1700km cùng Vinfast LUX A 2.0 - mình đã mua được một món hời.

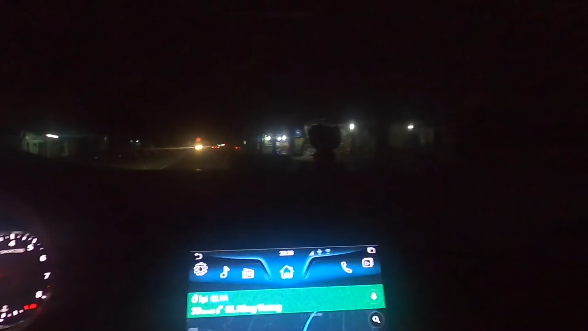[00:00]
quay đường trước. Đấy, có một cái mà có thể nói là yếu điểm của Lasa, đây là phải chê thôi.
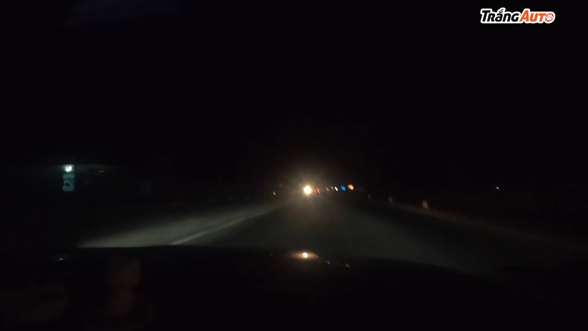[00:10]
Đấy, cái đèn cos thì khi mà đi đường tốc độ cao như này thì đường tối như này không có đèn thì nó rất là ngắn. Đèn thì sáng nhưng mà cái khoảng sáng nó rất là ngắn, khá là nguy hiểm khi mà chạy đường trường như thế này. Thì nếu mà đến gần xe trên quá mà bật pha thì xe trên người ta chói mắt, mà
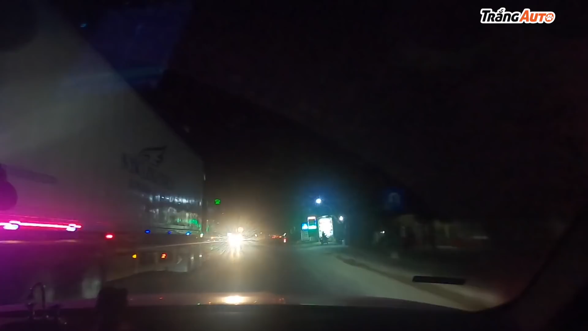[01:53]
Xe máy thì một pha nháy đèn thì họ có thể giật mình, bởi vì cái đèn pha nó khá là sáng, đèn led nó sáng. Nhưng mà cốt thì rất là tệ này, ngắn cực kỳ luôn. Đấy, khoảng đằng trước gần như là không nhìn thấy gì luôn, bắt buộc phải bật pha lên để quan sát dễ hơn.